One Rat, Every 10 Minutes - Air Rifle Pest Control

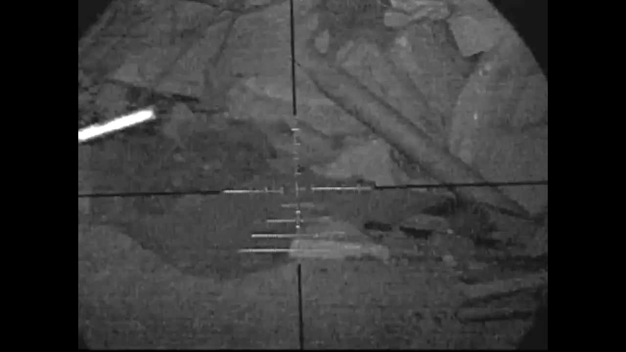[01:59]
That landed a nice, hard head shot there, knocked him straight back into the rubbish.
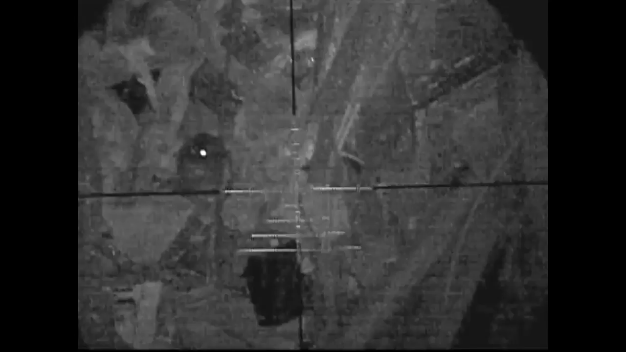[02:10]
I continued to scan around the back of the pile and I spot this little guy sitting there panting away. Landed him with a head shot too.
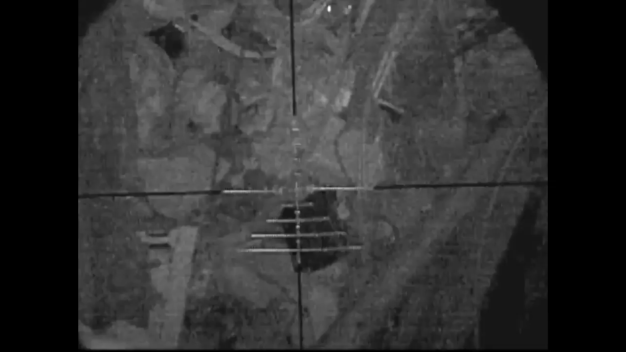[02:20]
You see by the helicopter tail there, that's an absolute clean kill. He is out for the count.
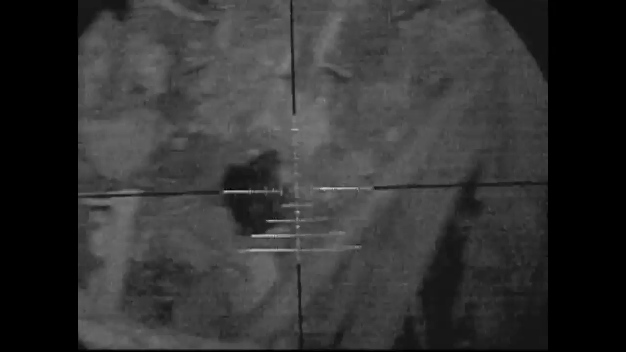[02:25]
Move inside and here by the red arrow is this guy. Sitting there quite peacefully.
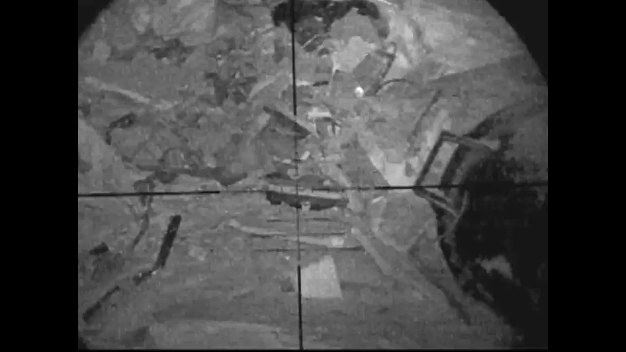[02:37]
So I'll shoot him in the head. And again, just a reminder, the tail motion,
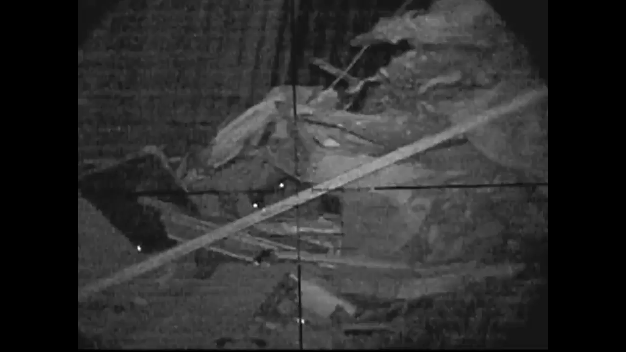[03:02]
They were playing nicely together but now the other one's going to have to play by himself because his friend's just been shot. But that's another rat down.
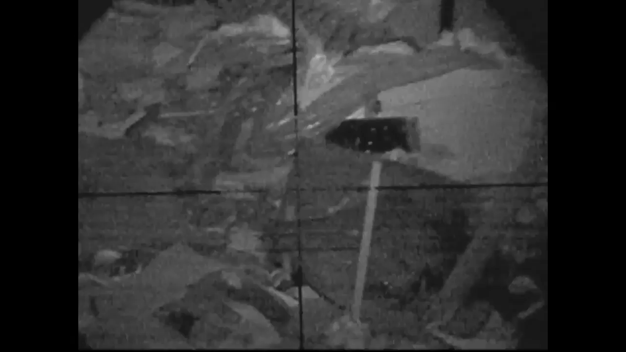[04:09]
But as I said earlier, rats are curious. So his friend sticks his head out and wants to know what's going on. That was a mistake. Because he gets a pallet too.
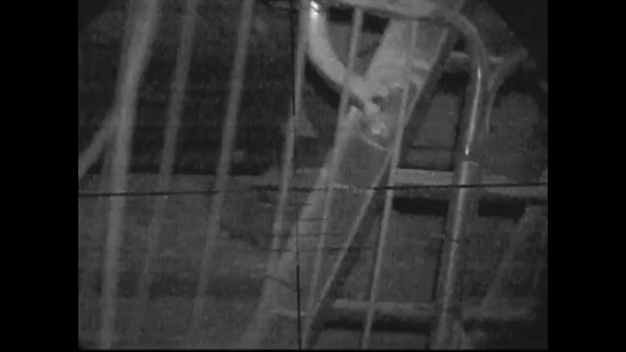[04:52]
As I'm looking around, I spot him here. Just on the other side of those ladders.
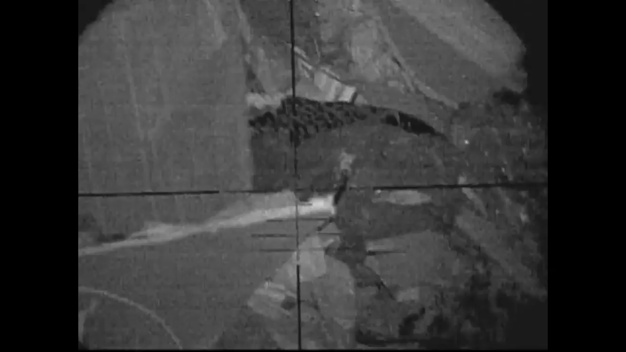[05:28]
The final shot of the evening, I'll spot this one sitting near you quietly. So I'll deliver him a shot quietly using my Q-TEC silencer. He gets knocked straight down. He actually jumps his way down the rubbish pile. This is where he was sitting. I recovered him to check him.